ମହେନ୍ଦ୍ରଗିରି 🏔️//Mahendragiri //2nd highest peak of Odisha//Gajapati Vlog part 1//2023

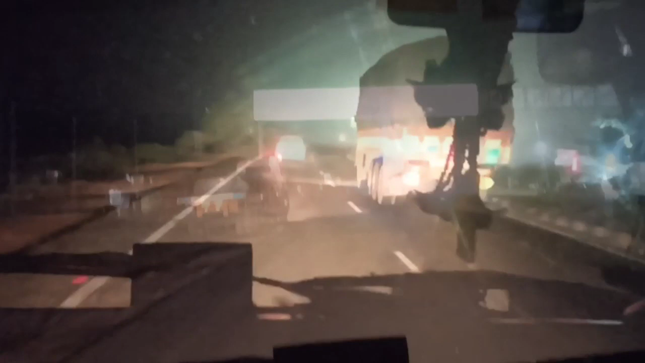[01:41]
ये देखु ब्रह्मपुर आ रहा 35 किलोमीटर ब्रह्मपुर जहाँ आउ 15 मिनट भितर पहुँचवा
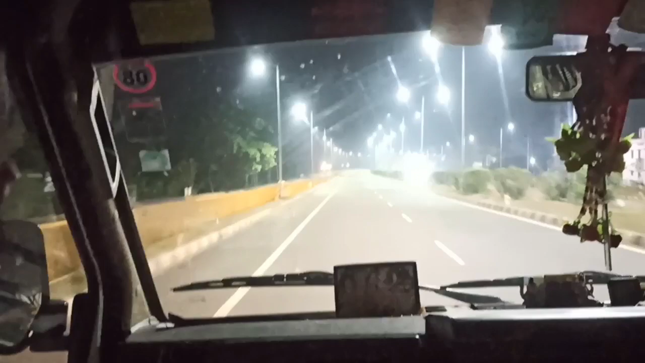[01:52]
स्ट्रीट लाइट ये सुंदर देखा देखते सांग मैंने काम हो जाए रोड पूरा ये पहुँची गलु जोड़ा ब्रह्मपुर को एंट्री पॉइंट जोटा
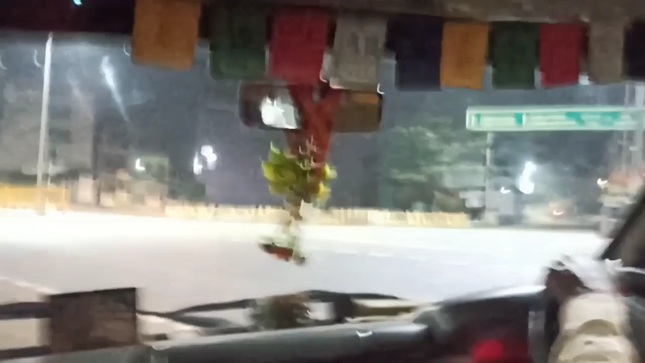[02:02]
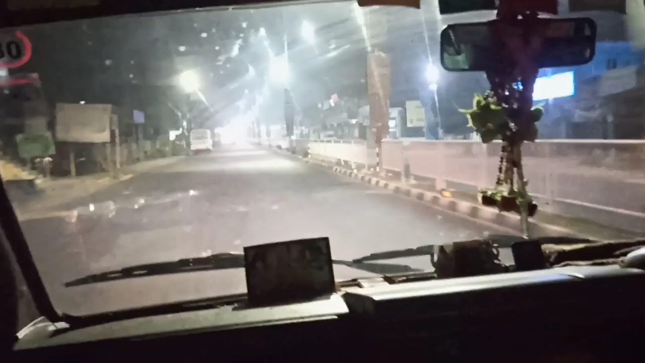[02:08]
यहाँ हूँ ब्रह्मपुर सिटी सांग मैंने देखु ब्रह्मपुर सिटी राति 12 पर पहुँचल सिटी ना तेणु पूरा मैंने बजार पूरा बंद हो जाए देखु कि बहुत बड़ सिटी तो आपने जानी
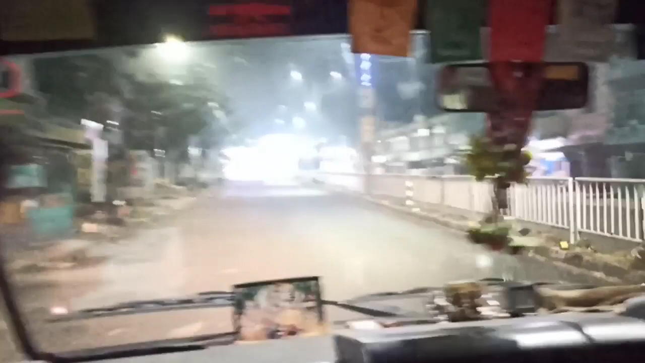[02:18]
शिल्पर एरिया सिल्क सिटी ब्रह्मपुर मैंने बहुत ख्यात सारा ओडिशा रे